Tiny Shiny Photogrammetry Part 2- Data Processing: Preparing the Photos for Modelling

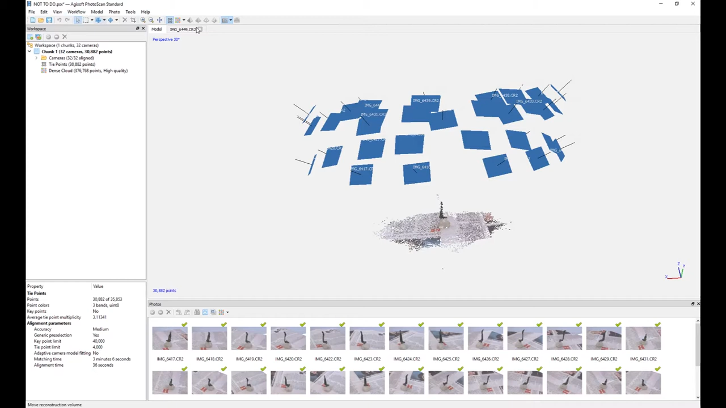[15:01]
There's a lovely dome. We've got a nice portion of
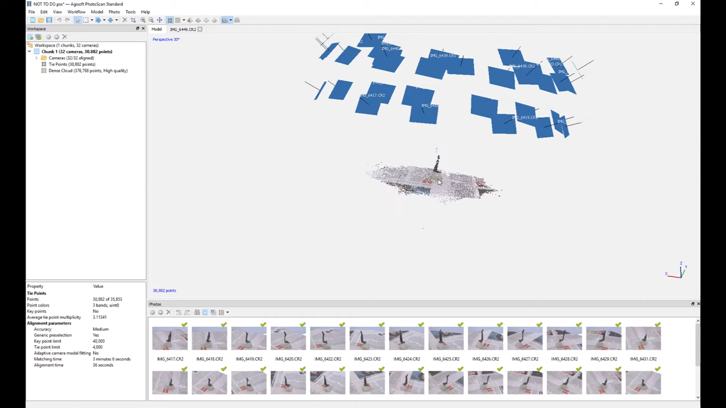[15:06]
the object as well as a lovely model of the newspaper.
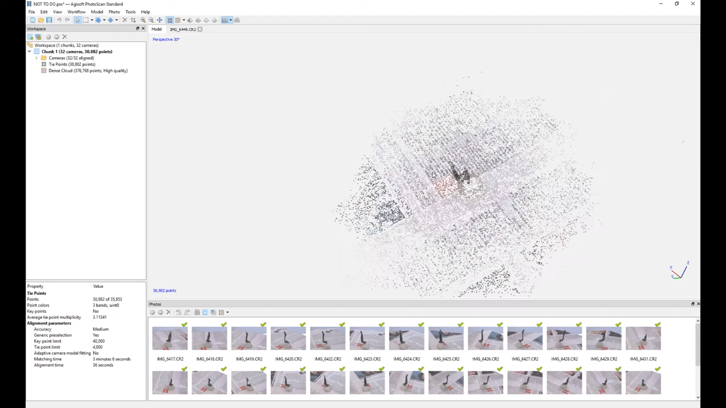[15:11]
Looks pretty good. It's on medium.
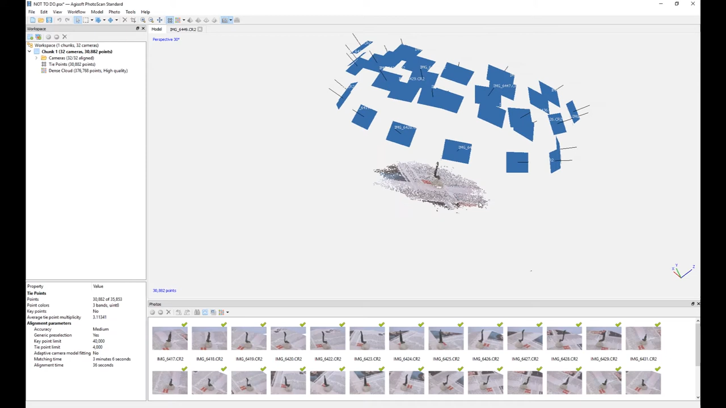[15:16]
Now we go to the dense cloud and that's where things go wrong.
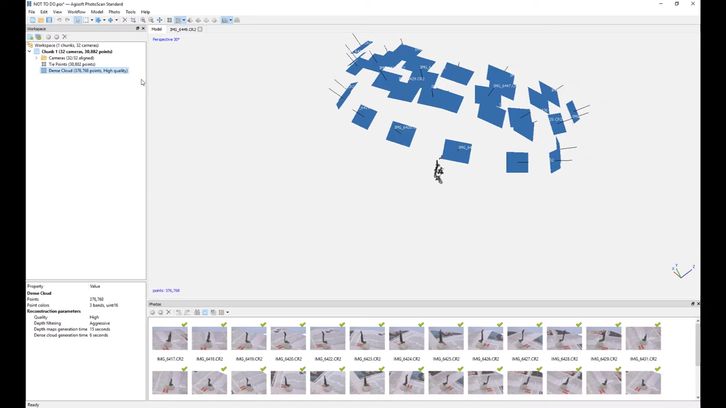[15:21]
I'll turn off the camera so you can see this better. The object has bits of newspaper flying around.
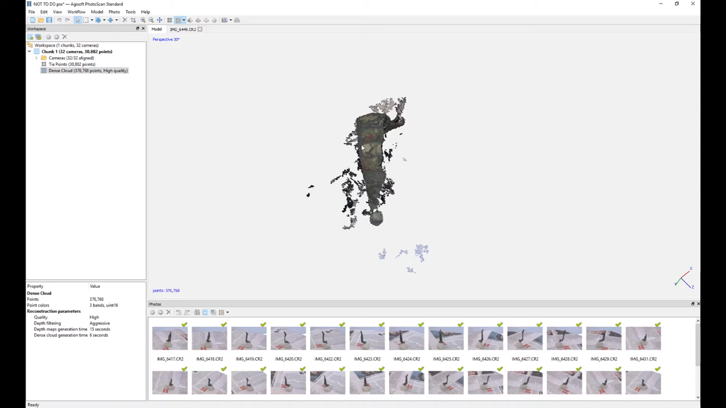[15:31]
There's bits of the object that's gone over this way.
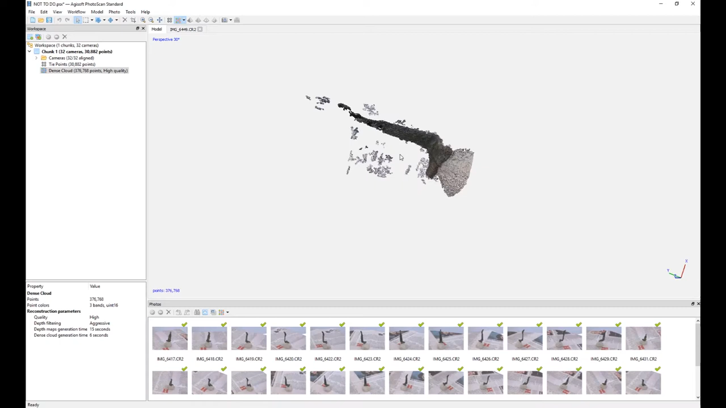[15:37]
We've got some chunks missing in the tip.
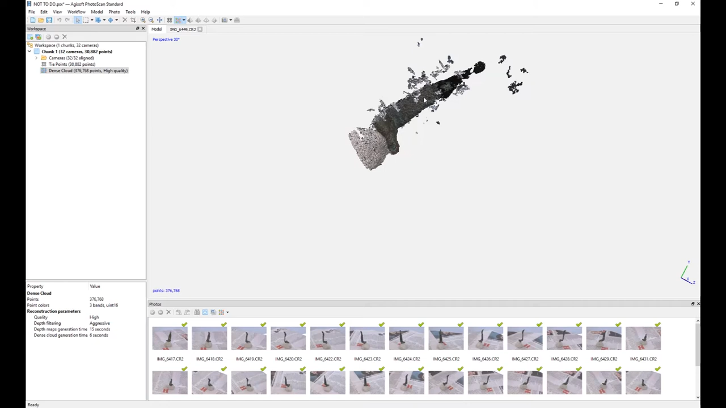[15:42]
And some pretty nasty ragged edges.
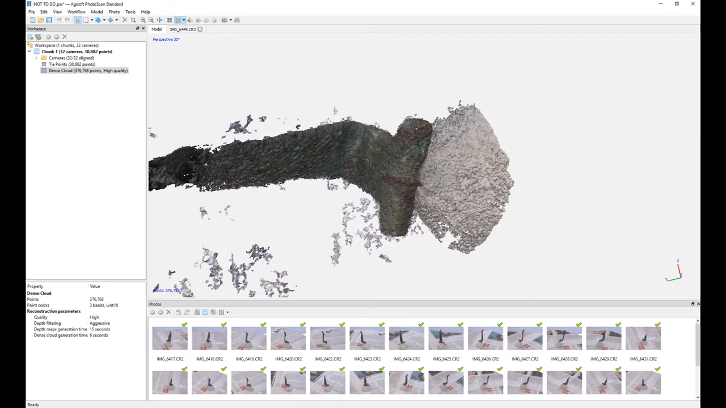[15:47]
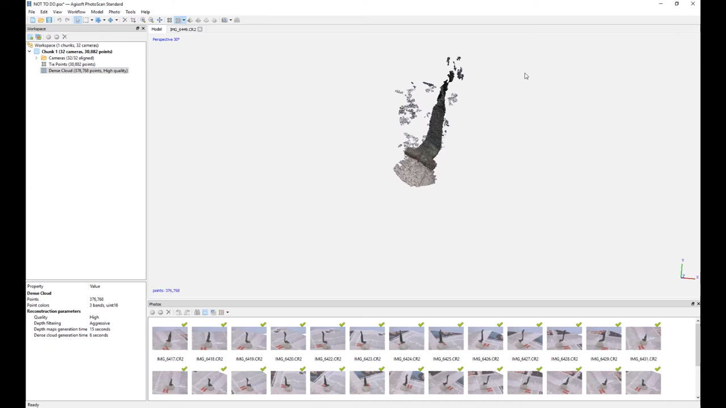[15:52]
Now, the reason this happens is because there is a lot of points in the base.